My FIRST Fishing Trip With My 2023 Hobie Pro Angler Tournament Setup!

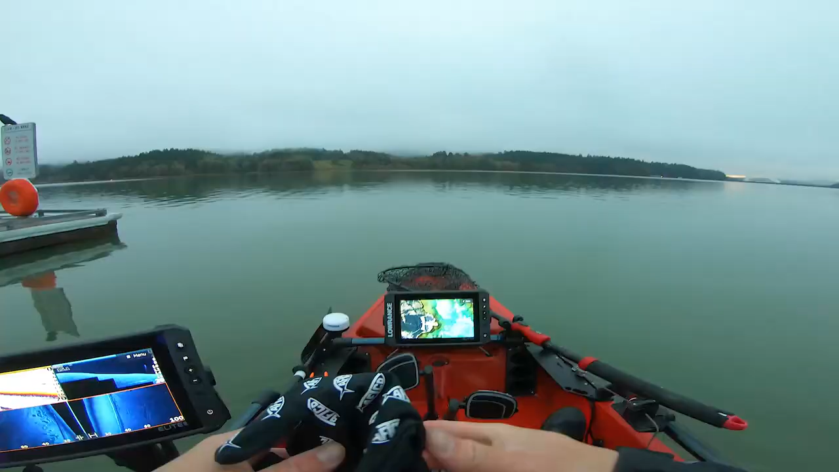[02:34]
I did switch something up, I ran a different Anemia 2000 chord to this graph, and since I don't have my active target yet, I'm going to use this graph for mapping, today is a lot of fine tuning, fine tune a whole bunch of stuff,
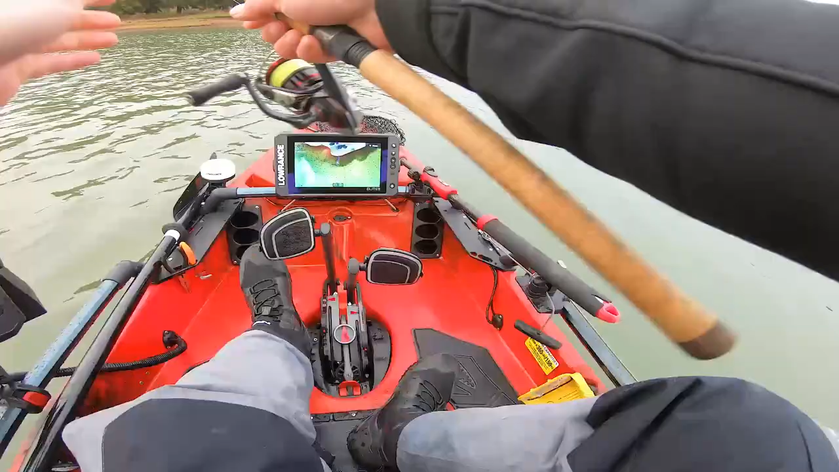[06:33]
I thought I saw some fish on the graph, ooh,